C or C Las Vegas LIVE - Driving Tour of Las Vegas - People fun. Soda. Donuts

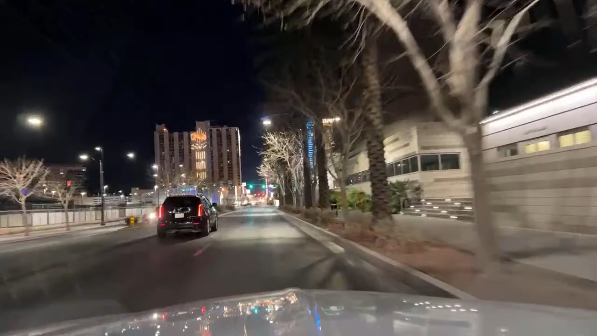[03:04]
Kevin, what's up? Oh, good, another yellow light. There's absolutely no cars needing to go the other way, but we got two yellows in a row here. Great traffic patterns. This gas here has always been high, so being higher, I guess, is not a shock. Jeffrey, what's up? Welcome. Driving around down here. Peter from Arizona. How you doing tonight?
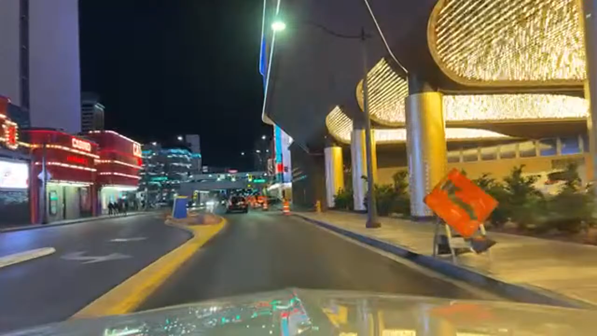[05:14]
Fortunately, there's some road construction here. I was afraid we were gonna miss that tonight.
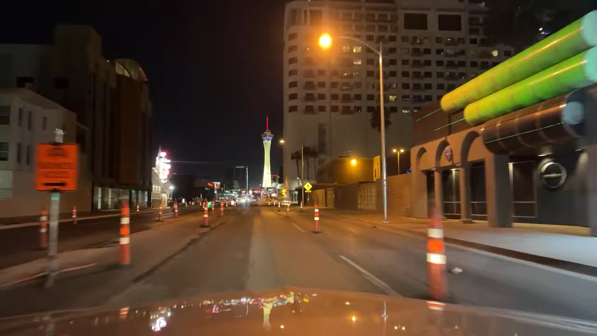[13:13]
That's the naked guy in clothing, yep. Look for the giant Guido casino, exactly.
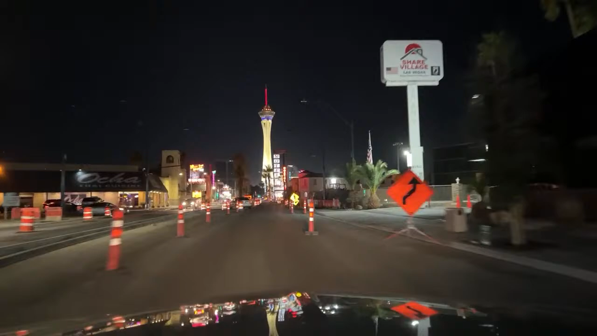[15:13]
So much worse than the expected gates closings. Which way to Pahrump? It's over the bump to Pahrump.
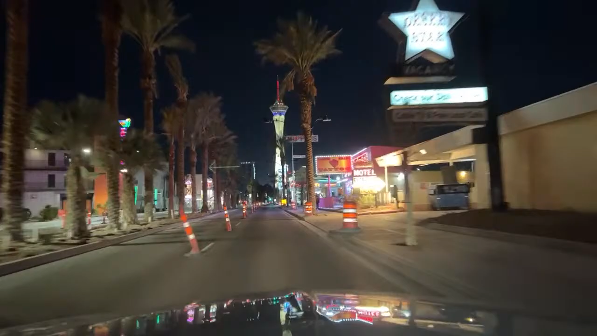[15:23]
It's one of the places where they've done some HBO specials there. No smoking rooms at the English, none whatsoever. You cannot smoke in the rooms. There is a smoking cleanup fee if you do. It's a non-smoking hotel.
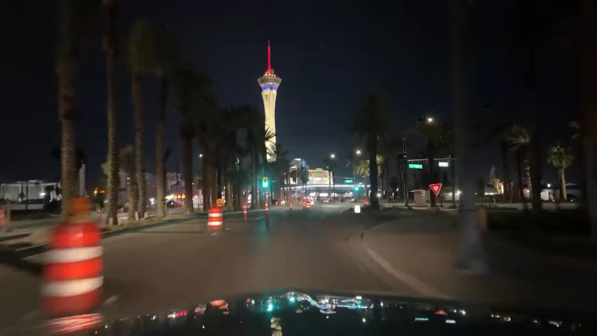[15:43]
The poolside's non-smoking patios, the street side. There's five rooms of street side patios. Sometimes car exhaust will infiltrate those rooms. You know, that nasty car exhaust.
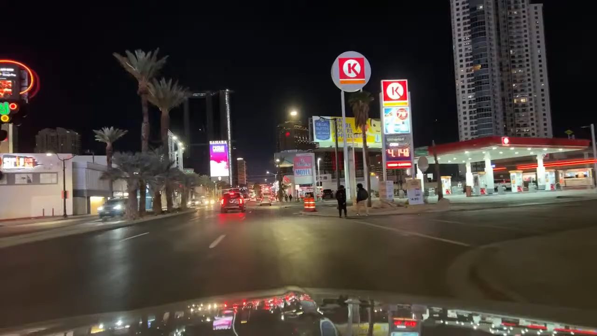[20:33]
Here's a new spot. This seems safe. Or not. Maybe not.
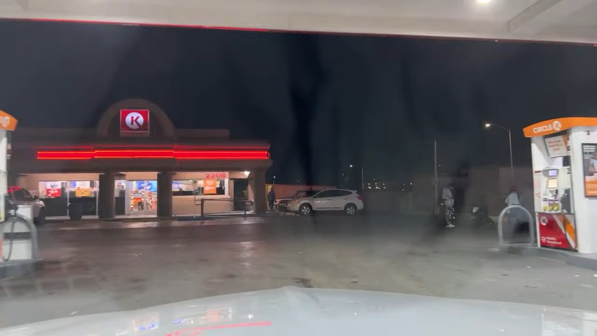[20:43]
We're going to go with not. We're going to keep moving along.
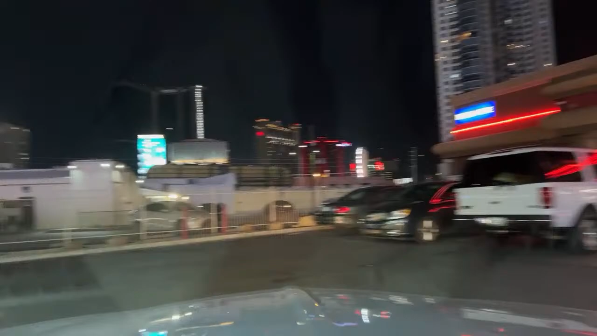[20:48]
Abort this mission. It's more graffiti than I'm used to.
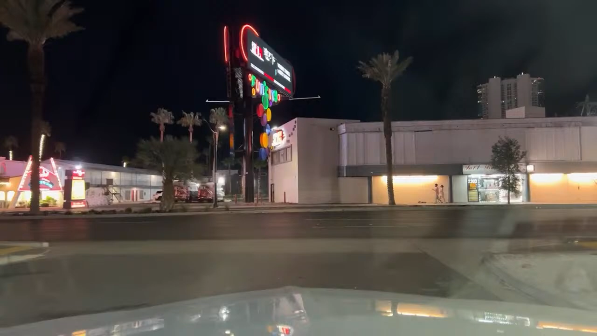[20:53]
Nothing to see here. Move along. Okay. Here we go. We're good to go. So close.
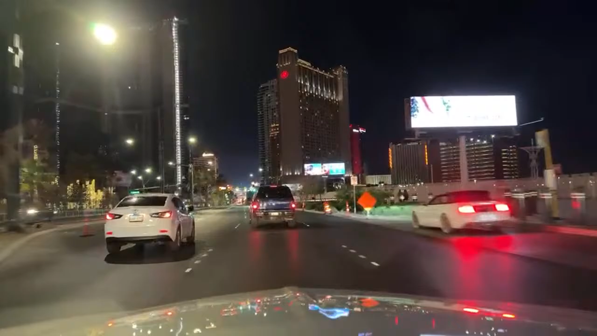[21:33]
I'm no Marty McFly. You can call me chicken all you want. Guy's doing a four-lane pull over there. Well, we'll take that. I'm good with that. That's a good moniker. Circle around. Driving in circles here. That's what we're doing. I've gone a whole day without a shamrock shake, too. So, day number two.
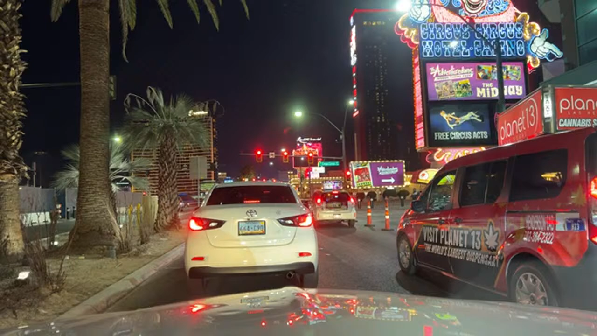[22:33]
that may or may not endanger the bumper of the vehicle. Discretion is the best part about it. Thank you. Very safe tonight. Giant clown on the right. There's a lot of clowns at Circus Circus. Lots of clowns. You asked what the
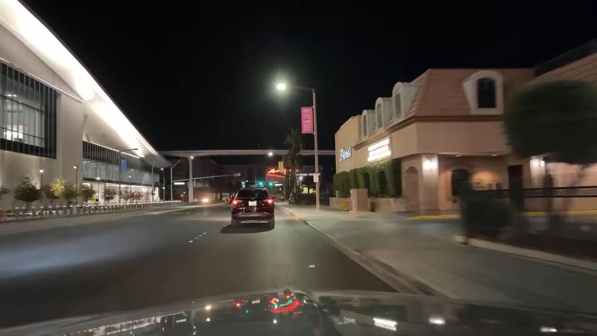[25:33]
We're going to hit up the, there's another car with lights off. How come people drive, so many people drive with lights off here? After all, it was Fat Tuesday yesterday. What day is today? Yesterday was Fat Tuesday. What do we call the Wednesday?
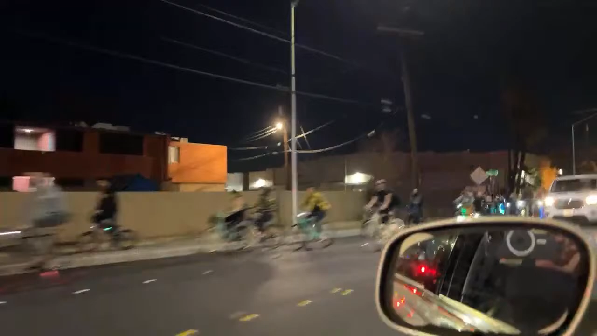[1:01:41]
Right lane only. That's police officers. Police officers, right lane only.
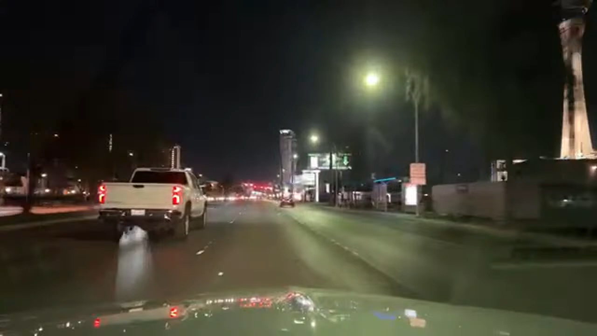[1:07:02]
Watching the roadway, looking for closed gates tonight. Doing our closed gate tapping. So far we haven't found one to tap tonight. Thank you, Real Bron 03. Why can't everyone drive like we do? Like good citizens. Do you have any fix a flat?
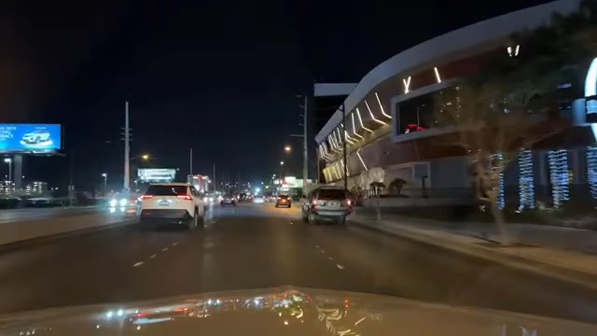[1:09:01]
Thank you for the Cylon reference. Your lights are off. Turn on your lights. John Guido says, turn on your lights. They're not listening. Thank you, Tony. Thank you, John Gatto. Thank you, D-Baldy. Thank you, Laura R. '78 was a great year. '79 year.
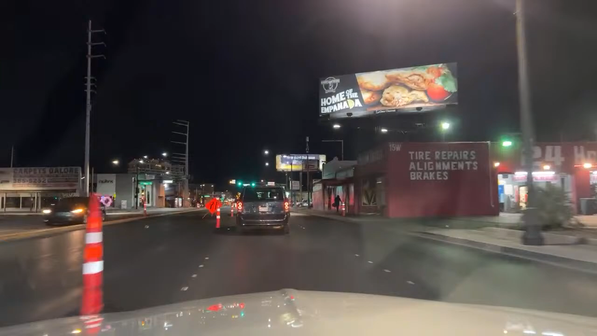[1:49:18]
She's betting $1.20 and then she hit the $50 jackpot. That's the best level. Road construction everywhere in Vegas. That's why I watch the road and not the camera. You know, safety first. Always safety first. There is the now open and fully functional English Hotel.
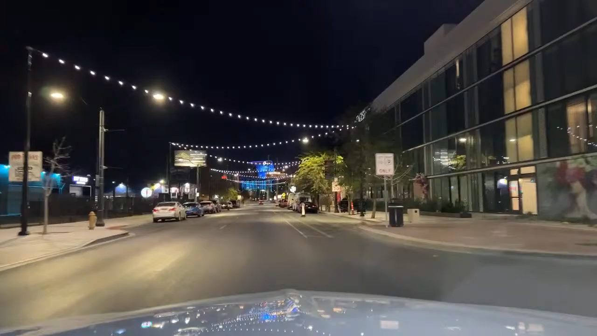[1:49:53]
All kinds of people here. Guests